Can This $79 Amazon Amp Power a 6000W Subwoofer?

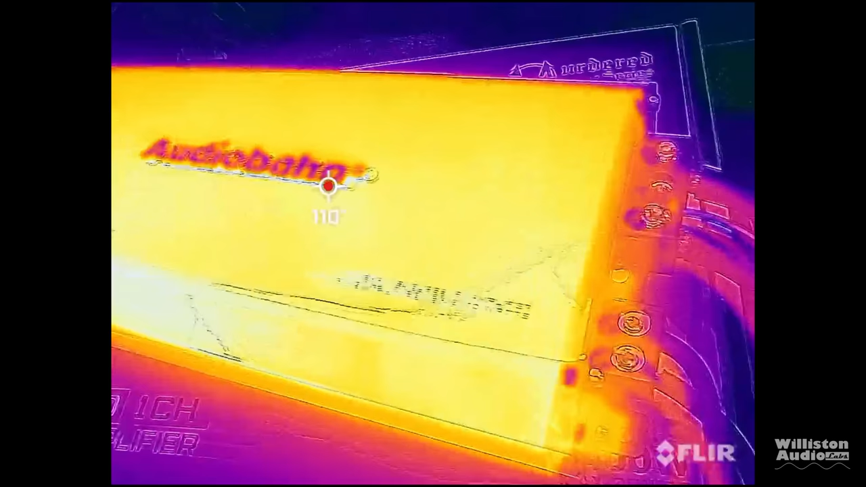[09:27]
Before we do that, let's take a look at the outside after we did the speaker test. And this is one of the hotter amplifiers I've seen on the outside.
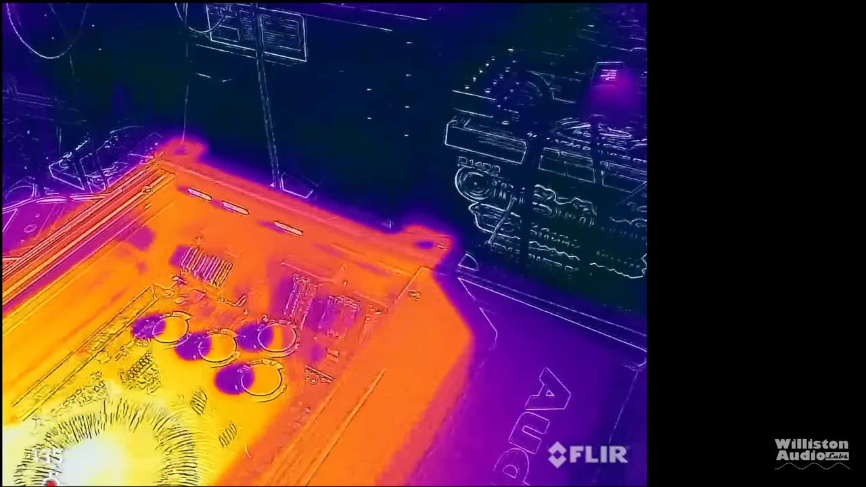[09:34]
111 degrees Fahrenheit on the outside was pretty dang hot.
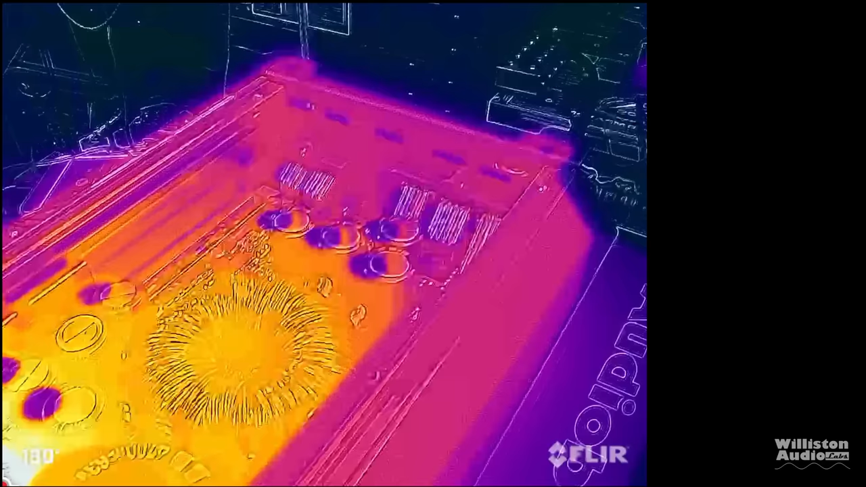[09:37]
But also when we flipped it over,
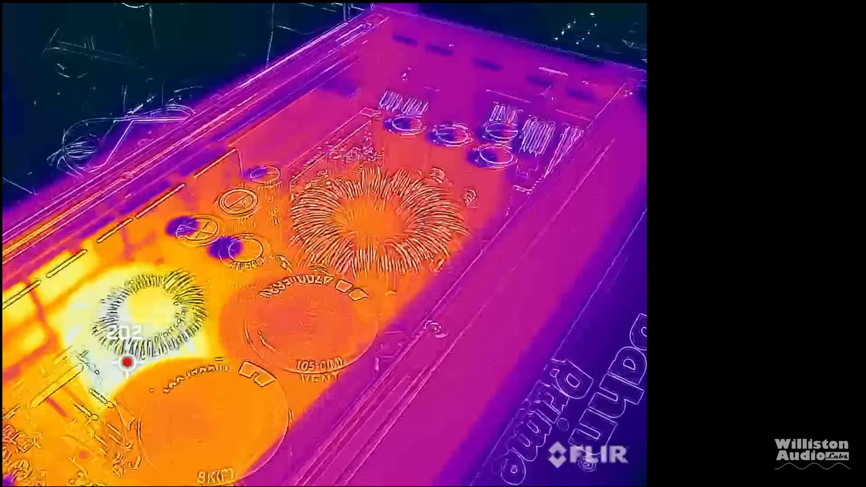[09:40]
you can see that that choke was over 200 degrees Fahrenheit.
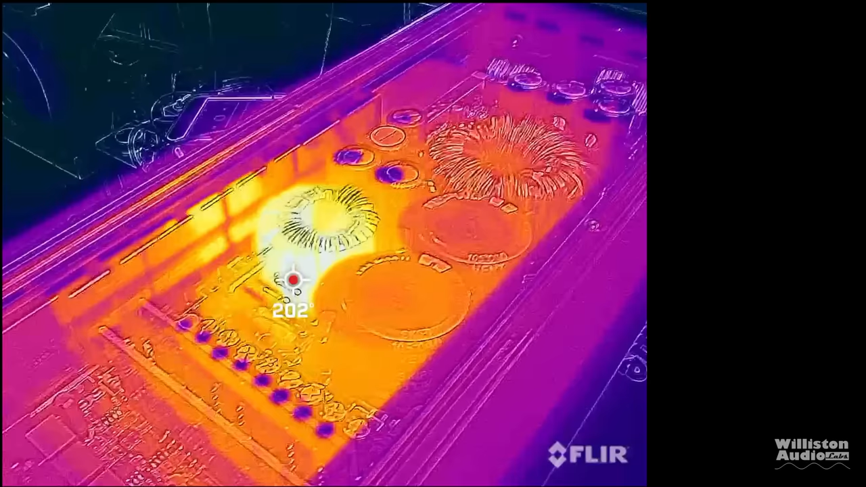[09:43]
And I have not seen the amplifier get quite this hot.
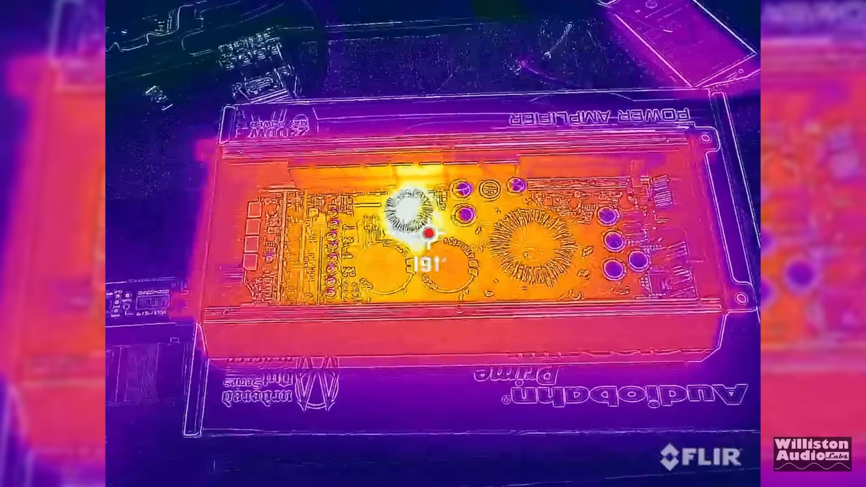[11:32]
But man, for 80 bucks and get some bump in your car,
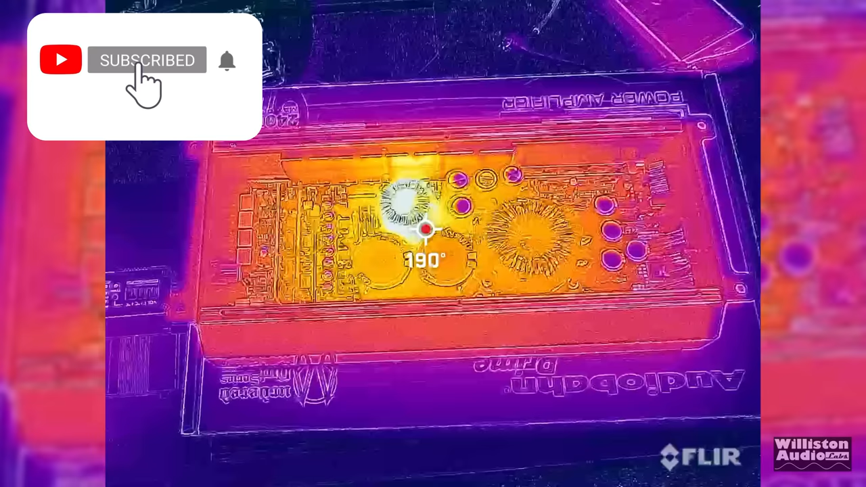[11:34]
this thing ran half an ohm on the subwoofer for like 30 minutes with no problem, even though it got super hot.